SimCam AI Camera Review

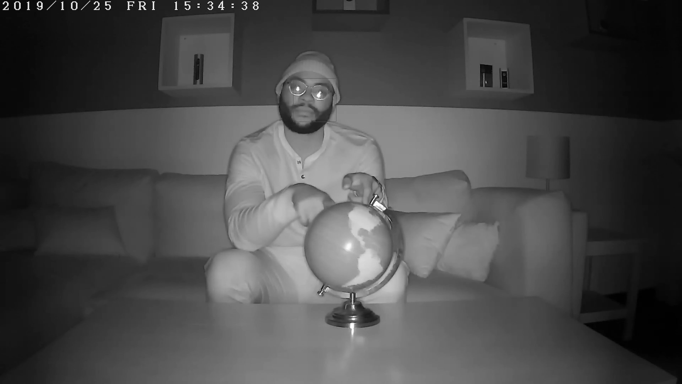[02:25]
It has 10 infrared LED lights that really provide for a nice shot even in the dark. I felt as if I could see myself really well, make out my features in any room.
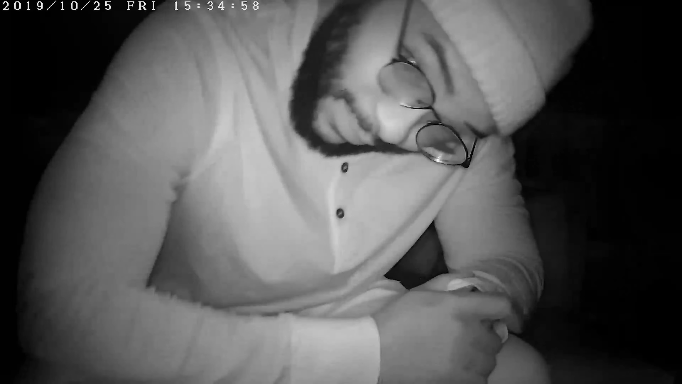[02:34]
When it comes to night vision and the SimCam AI, we give it full marks.
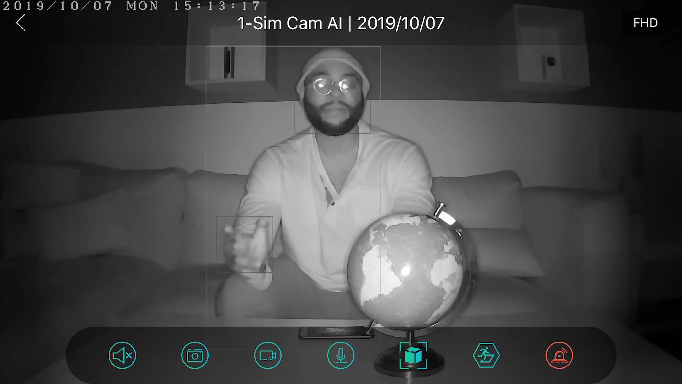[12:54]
It's capturing everything with the 10 infrared LEDs allowing for a really solid perspective and full HD. I feel as if it's captured me pretty well. Overall, I'm a fan of the night vision. You can see why when you look at this globe test. That really proves that the SimCam AI is bringing the heat when it comes to that night vision. Look at that. We got all of Africa in its glory. You can see it really well.